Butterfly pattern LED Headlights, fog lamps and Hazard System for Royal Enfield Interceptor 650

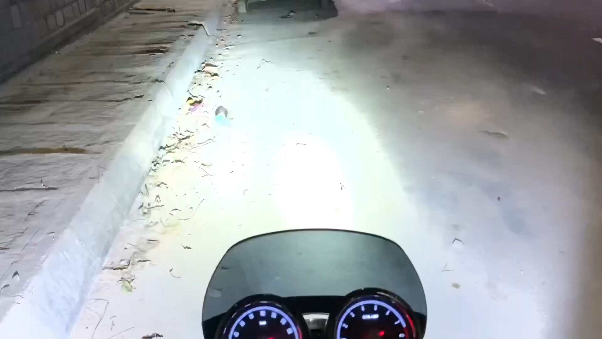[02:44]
It's too bright, and it should not be too up. So I'll switch on the lights. This is the total beam. If it is very, it's very good in the highways. This is how the pilot lamp looks.